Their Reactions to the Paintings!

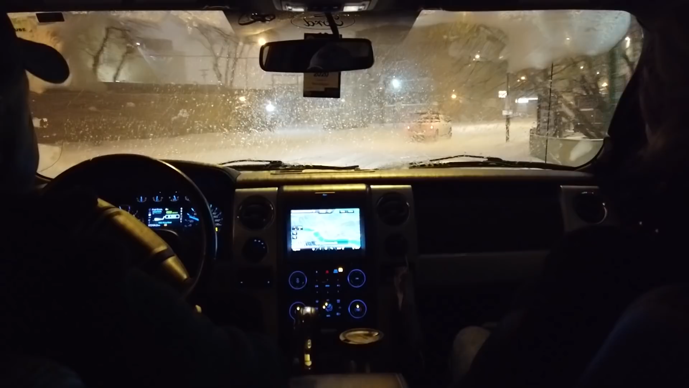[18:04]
Yeah. Look at all these wipers. And we are now back at our hotel.